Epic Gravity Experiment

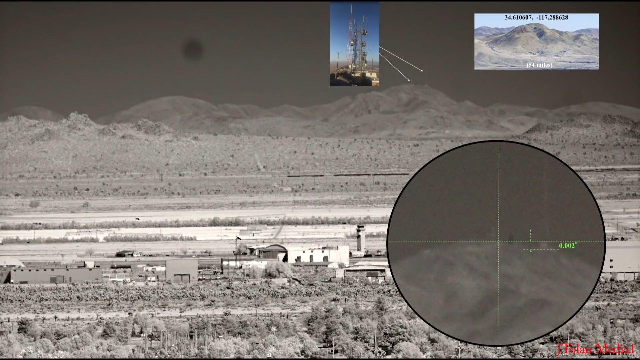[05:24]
Now here's how well I can sight an object with a telescope and by zooming in on the camera. I have chosen the quartzite mountain about 54 miles away because it has some antennas on top. And I can pretty much align it to about 0.002 degrees to be conservative, maybe slightly better than that.